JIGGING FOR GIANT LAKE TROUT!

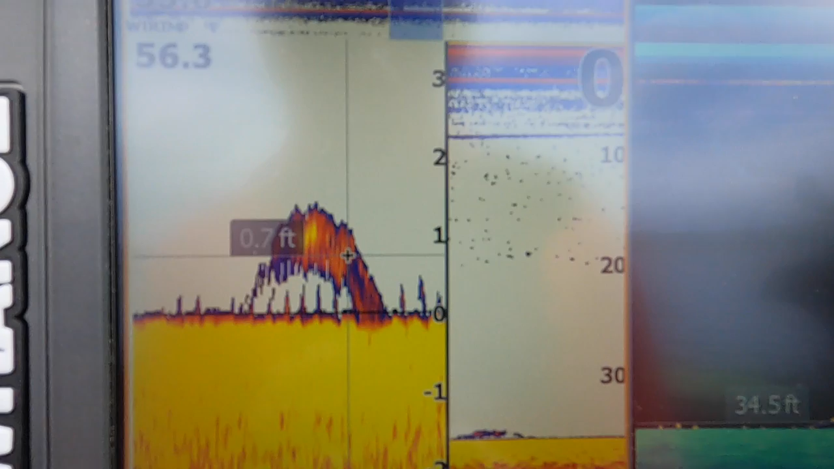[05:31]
all right so i just want to show you what these fish look like on the graph here is like basically what what a fish typically is going to look like on the sonar um you can see you know he's kind of looking
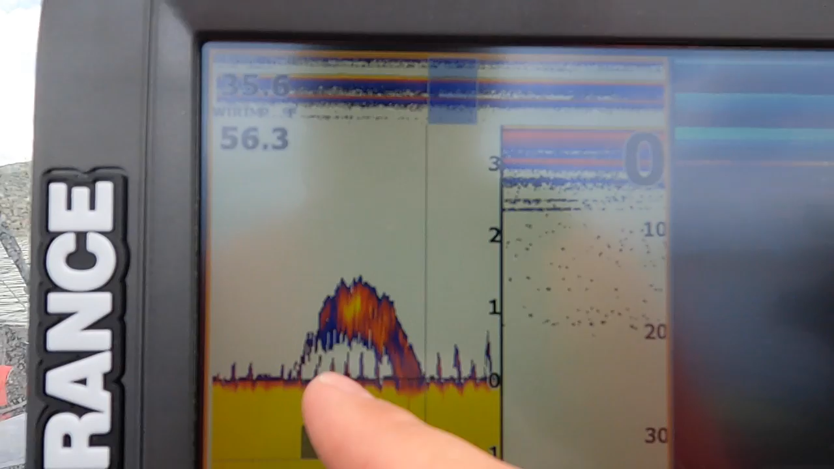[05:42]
at the bait maybe he's like flaring his gill but he hasn't come down and actually hit it um here's another
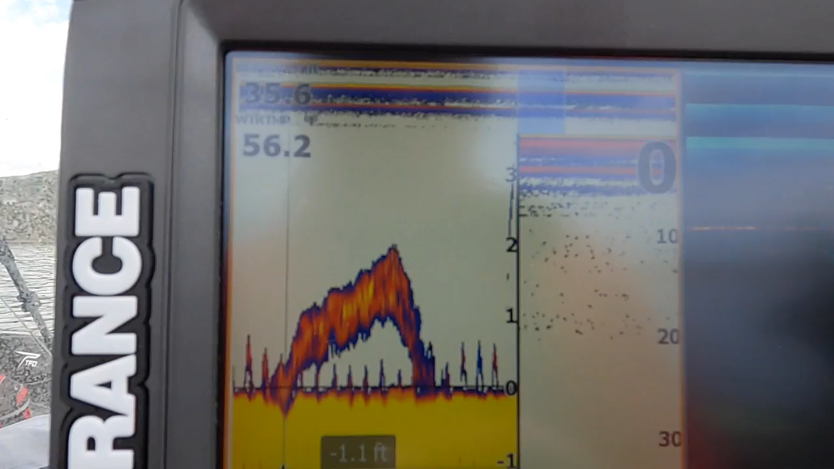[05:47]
example right here where the fish is kind of coming off bottom and then who knows if he kind of swims away
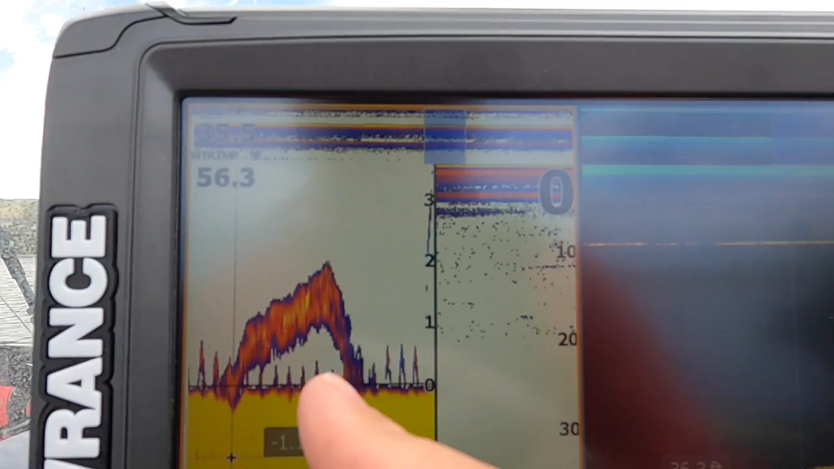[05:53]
or whatnot but his signature kind of disappears uh right here um and then as
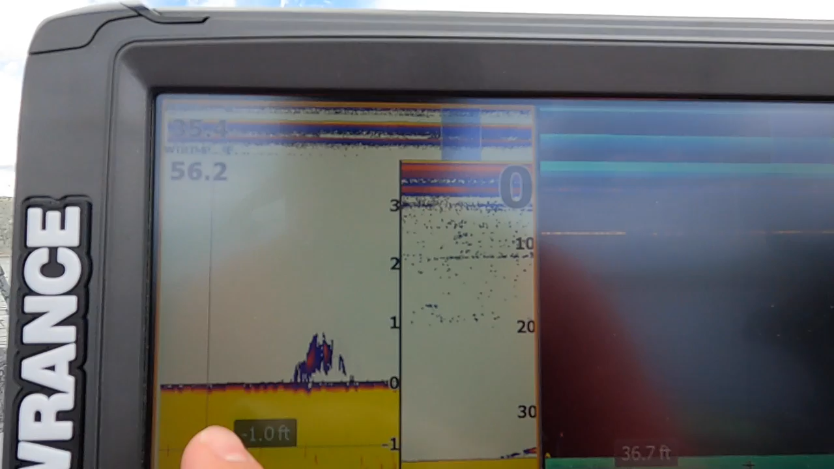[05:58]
we've we've kind of gone we've had like smaller marks right now there's another fish down there uh this is that
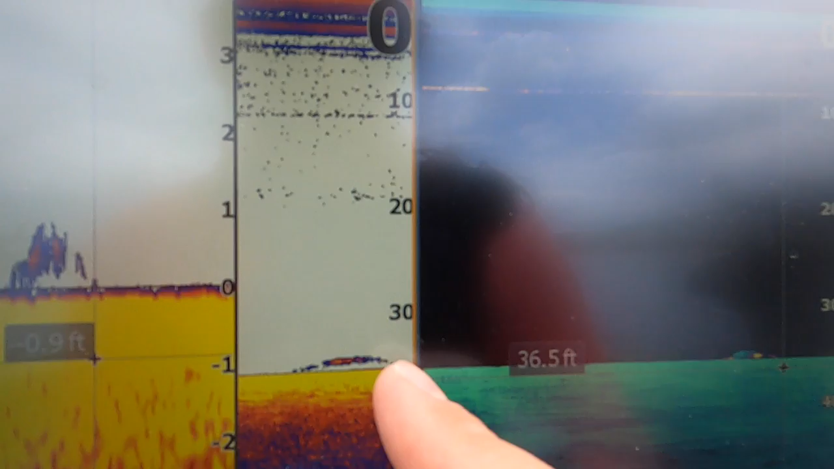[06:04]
fish uh you can see it on down scan as well just that little that little blob right there um
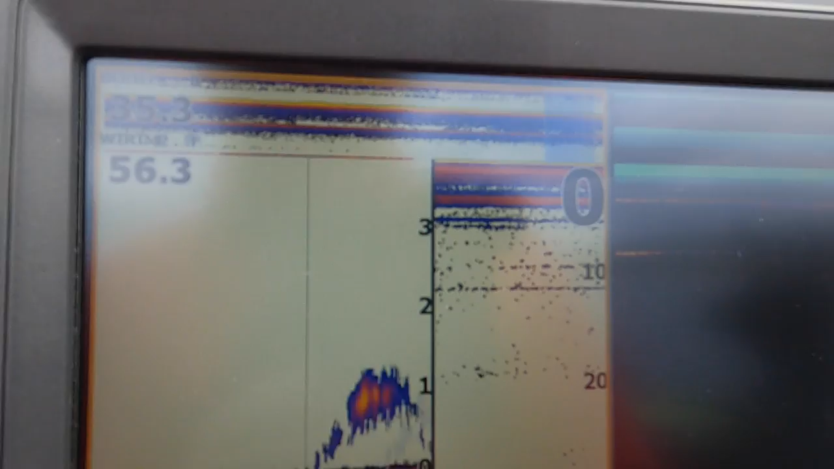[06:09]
but yeah so that's kind of what fish are looking like on the graph um
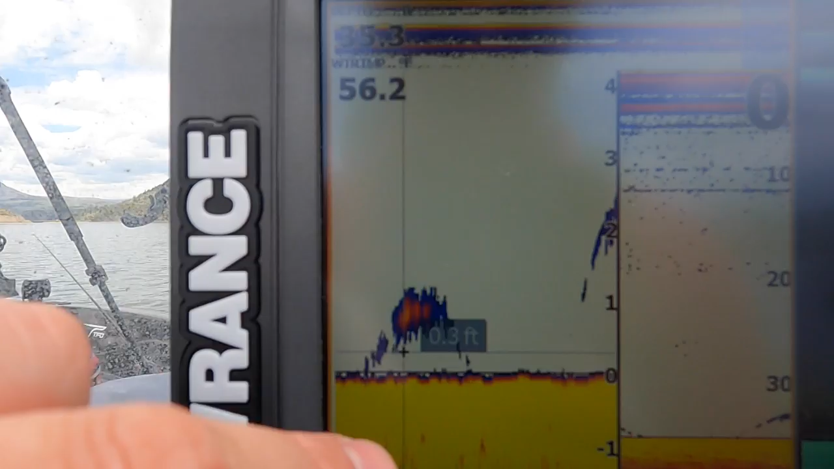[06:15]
and you can also tell if a fish is biting um here's another couple
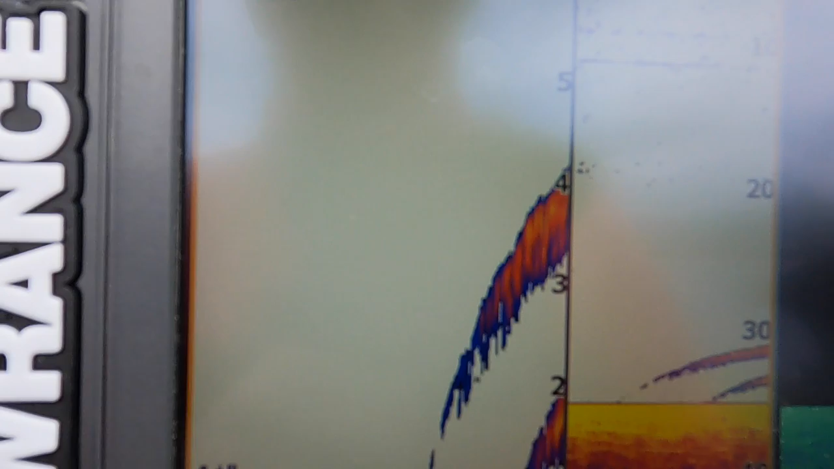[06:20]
big fish here rolling through the screen you can tell if a fish is biting your jig or if they're going for it if they
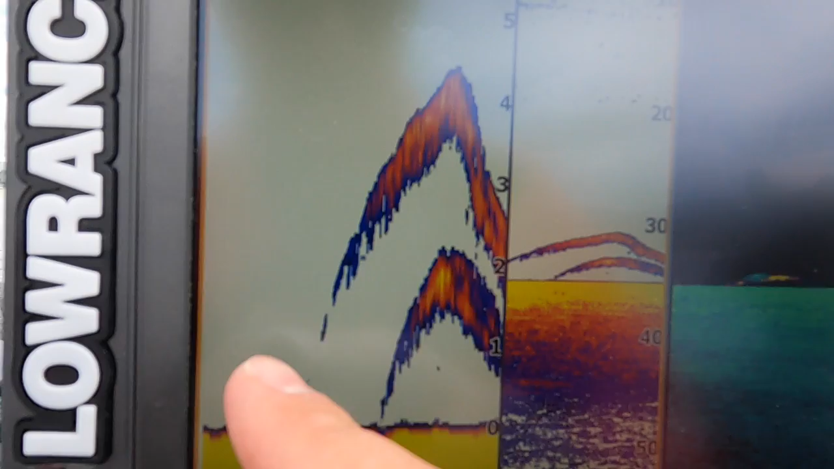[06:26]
come and they meet the bottom and the bottom is really blocked out uh usually what that means is that
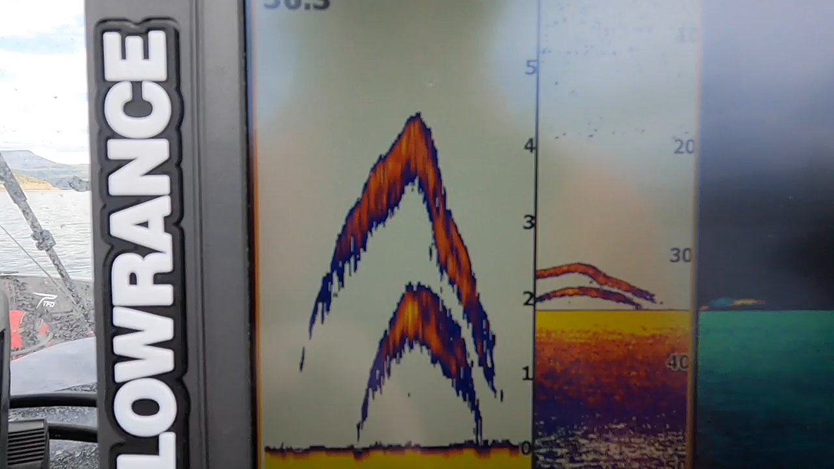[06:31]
they've they've come all the way down to eat your bait there's a couple really nice fish right there you can see one on top
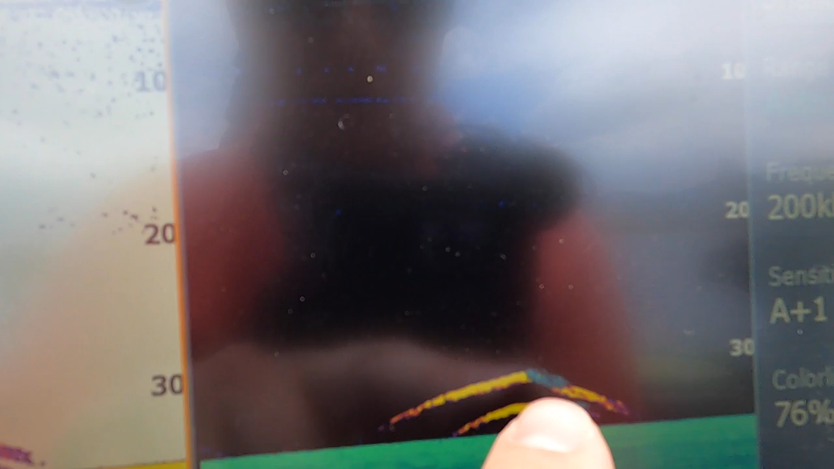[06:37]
is much much bigger than the one on bottom um so yeah we're we're definitely in the fish right now we're in about
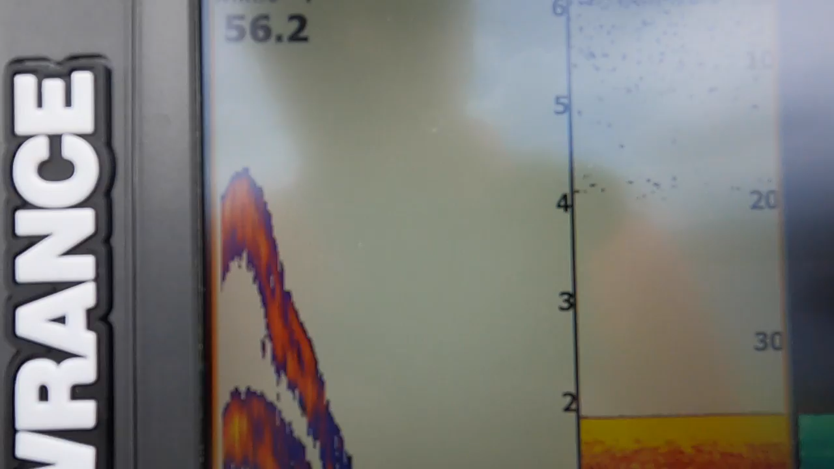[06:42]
uh 35 foot depth uh water temperature is 56.3 and uh we're
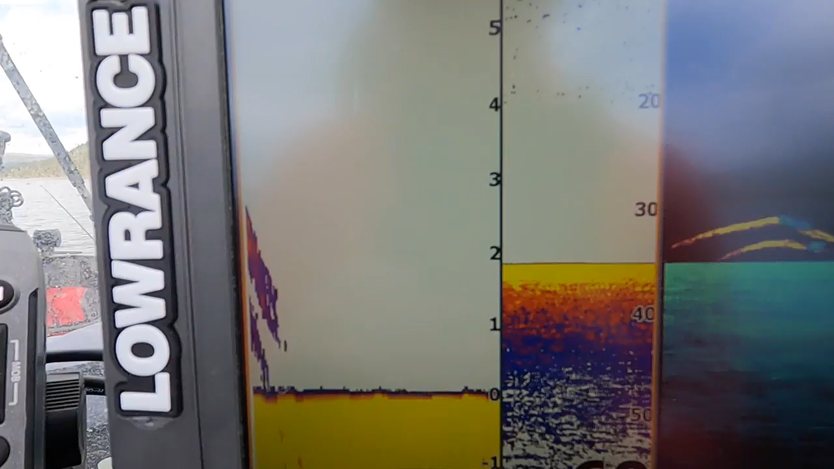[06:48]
just getting after these these lake trout but uh i've got my down scan i have my sonar and then this is bottom lock so this is zero one two three and four feet above bottom so now we've got another fish coming in here and that fish is in
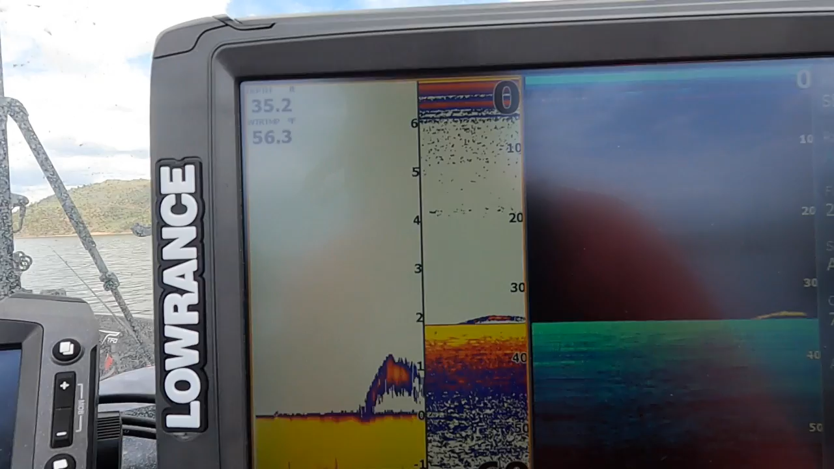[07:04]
and out so came in maybe and then disappeared made a u-turn or whatever um if
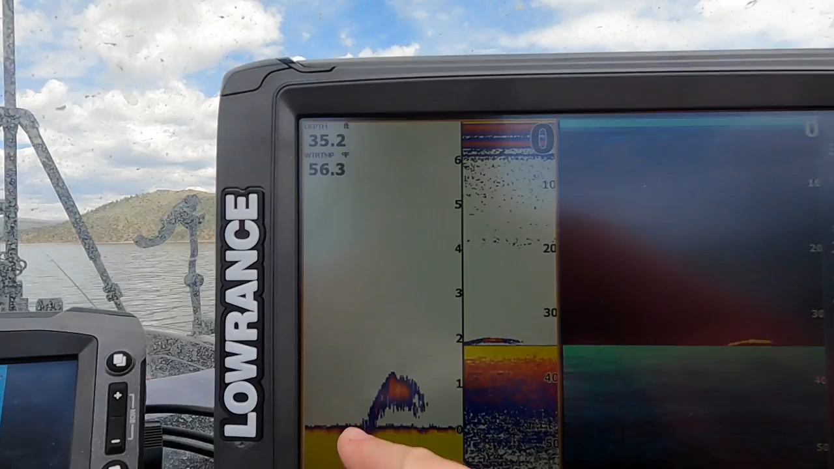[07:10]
that fish had come down hard and met this orange with the bottom uh that
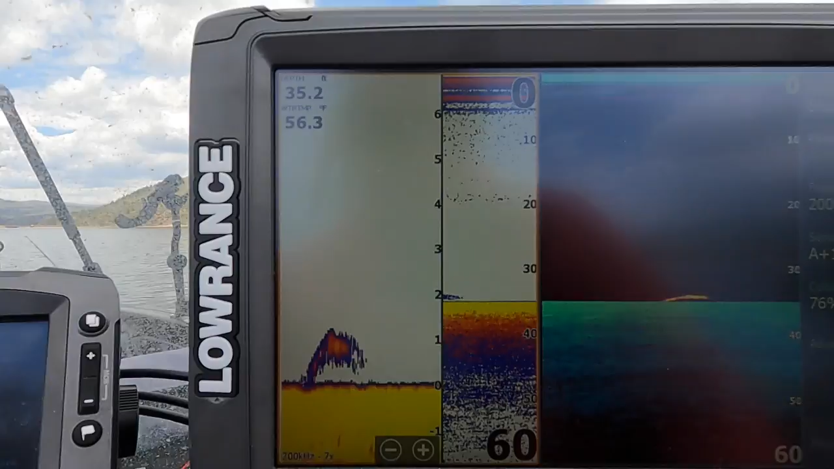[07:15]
would have been a good indicator of the fish maybe taking the bait or striking so we're jigging right now in 35